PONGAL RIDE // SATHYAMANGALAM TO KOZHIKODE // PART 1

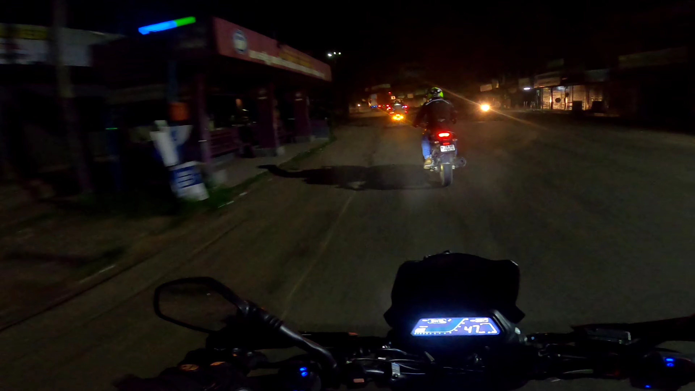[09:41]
ரூம் போயிட்டுருக்கோம். ரூம் போகிறக்கு இன்னொரு 5 kilometers இருக்குது. இன்னொரு நம்ப முடியாத விஷயம் என்ன அப்படின்னா, இந்த காலிகட்டில் இல்லை மலப்புரத்துலேருந்தே நாங்கள் வந்த ரூட் ஃபுல்லாமே பார்த்திங்கன்னா ஒரு 8:00 9:00 பக்கமாக எல்லா கடையுமே க்ளோஸ் பண்ண ஆரம்பிச்சிட்டாங்க.